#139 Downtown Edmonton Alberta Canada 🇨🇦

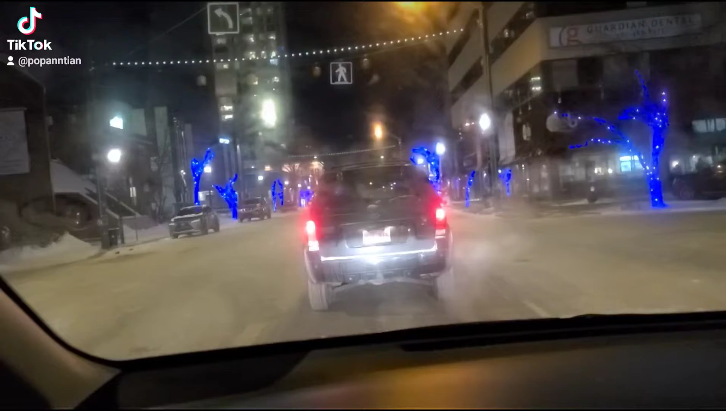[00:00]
Guys just looking at the lights here in downtown. I haven't seen these blue lights before. Napakaganda guys. It's blinking and it's really bright. Iba yung pagka bright niya. Iba yung pagka blue niya. But it's really good kasi parang crystal siya na tumitingkat. So just amazing guys to see these decorations during the Christmas season.